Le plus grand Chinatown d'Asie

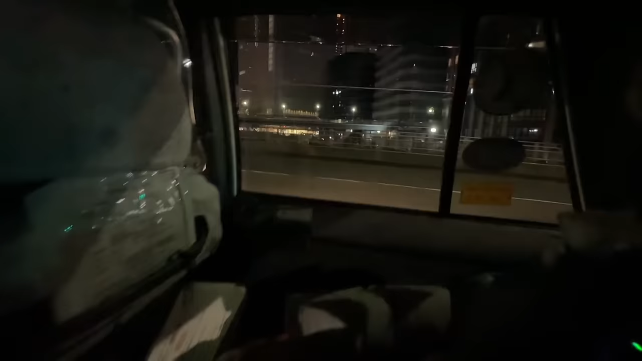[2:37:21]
Tu vois les bâtiments qui s'alignent et tout. C'est vraiment trop stylé. Ok. Mais tu sais que toi, tu kifferais tellement Minato Mirai, gros. Parce que c'est the date, c'est la ville date par excellence, genre. Ah ouais? Ouais, mais genre vraiment.